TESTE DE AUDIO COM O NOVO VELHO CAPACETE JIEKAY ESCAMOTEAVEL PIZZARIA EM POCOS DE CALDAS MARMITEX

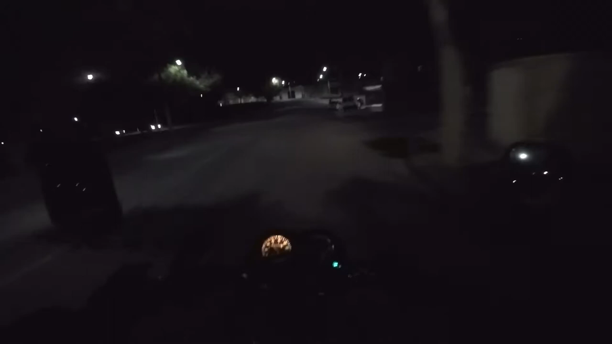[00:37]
tá gravando Já tamo nós aqui na correria das entregas Você está no canal Vai beirar de posse de caudas, é o canal que registra Rotinas de trânsito das entregas de motoboy Moto filmador, é nóis Tô fazendo um teste tio Que eu tô com o capacete Meio doido aqui, ó, o GK É mano,
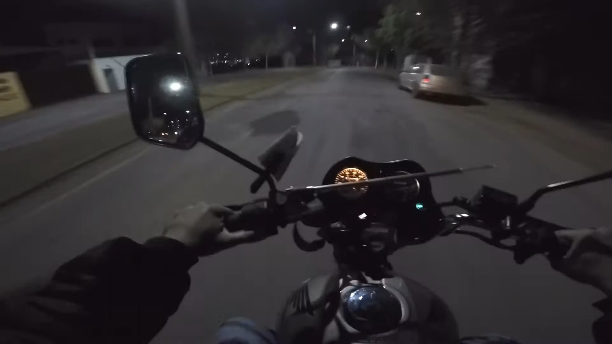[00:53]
o GK Eu tinha comprado lá da China tio Aí o meu outro capacete Tá pintando, né meu Trazer umas novidades aí pra vocês Essa aí não dá seta Eu não sei pra que lado que ela vai E aí como tá pintando o capacete É meu, mandei fazer uma pintura personal IT É, é mano Você pensa o que?